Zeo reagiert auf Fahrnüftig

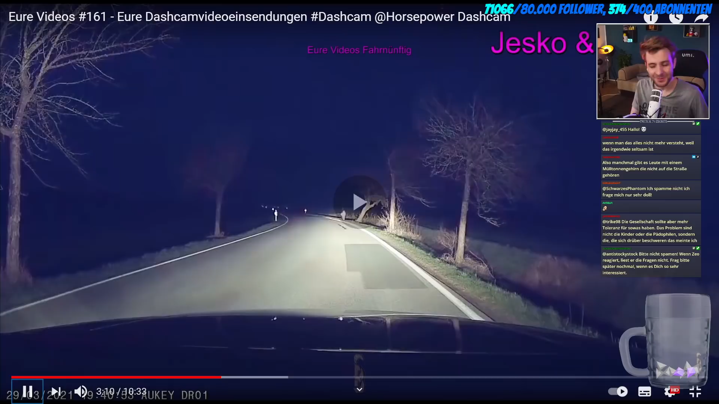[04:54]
Nein, alles gut, ich hab nichts erwischt. Ja, weiterfahren, nicht aussteigen. Ja. drehe. Der halbe Wildpark auf der Straße. Ja, was ist denn hier los?